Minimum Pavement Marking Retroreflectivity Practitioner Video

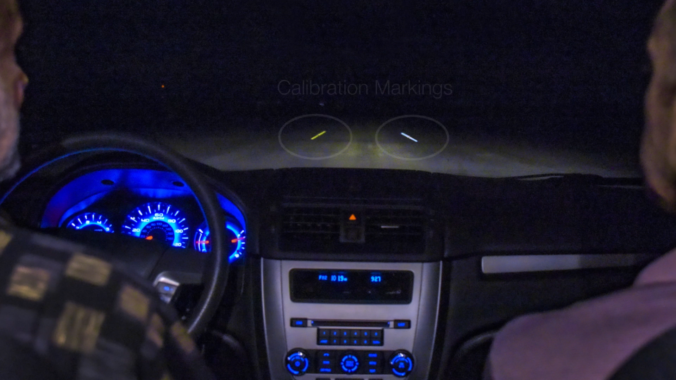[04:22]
The calibration markings are viewed from the inspection vehicle under conditions similar to the night's inspection. The inspector then uses the visual appearance of the calibration markings to establish the evaluation thresholds for that night's inspection activities.